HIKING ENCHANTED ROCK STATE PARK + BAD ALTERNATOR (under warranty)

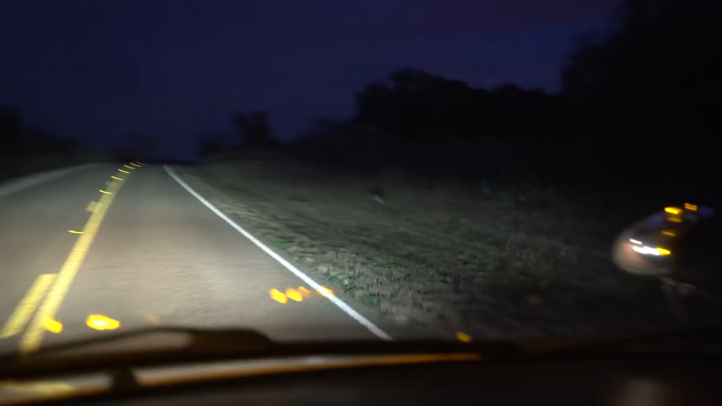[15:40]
I'm accidentally herding a deer and have been for the past, I don't know, quarter mile or half a mile. I'm trying to get past him. I don't want to hit him, but he keeps speeding up over there. There he goes. I think he made it through.
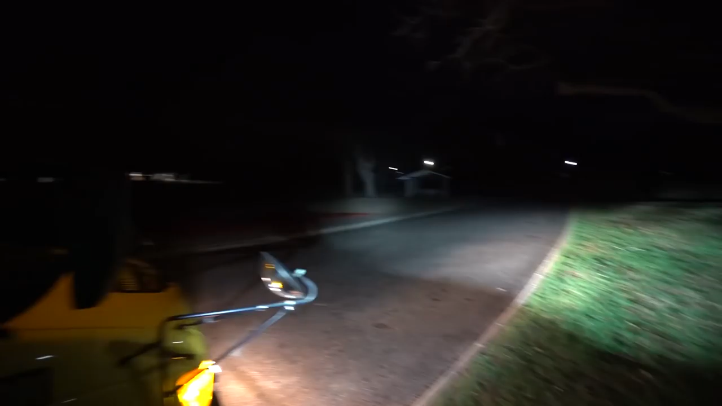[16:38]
Off in the distance is, toilet where you go, well, you know what you do in the toilet.